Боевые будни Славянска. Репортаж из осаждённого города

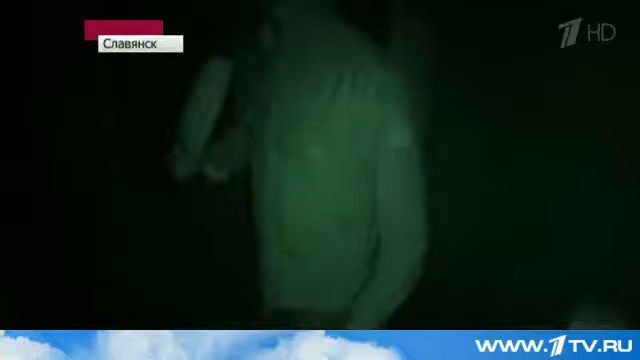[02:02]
Каждую ночь Славянск обстреливают в разное время. Как-то его просчитать или предугадать невозможно.
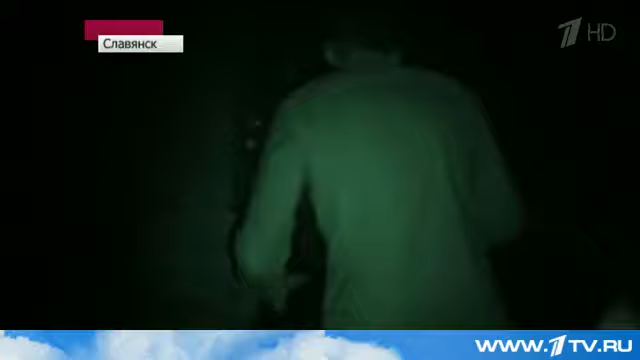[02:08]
Поэтому многие журналисты, когда с вечера обстрелы наиболее сильные, уходят ночевать сюда, в подвал.
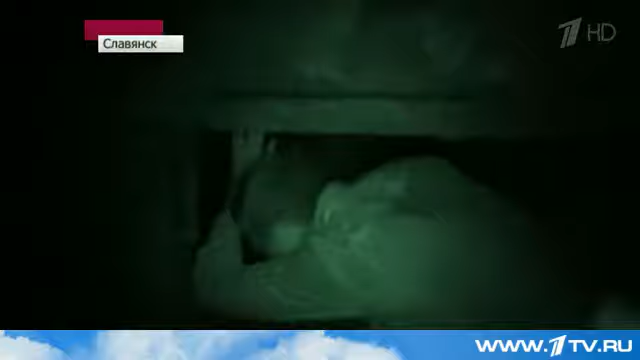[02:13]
Осторожно, здесь низкий потолок. Эти старые бетонные стены создают хотя бы какую-то иллюзию безопасности.
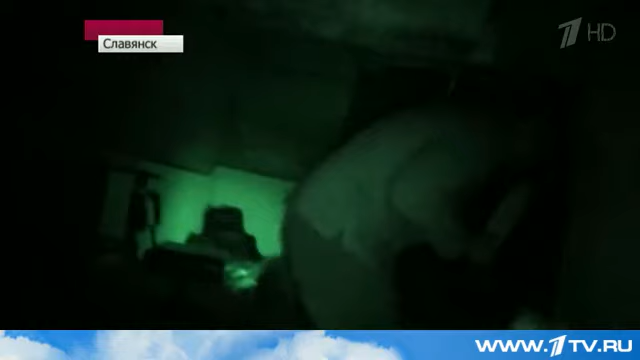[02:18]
Жители Славянска не чувствуют себя в безопасности ни в одном из районов города.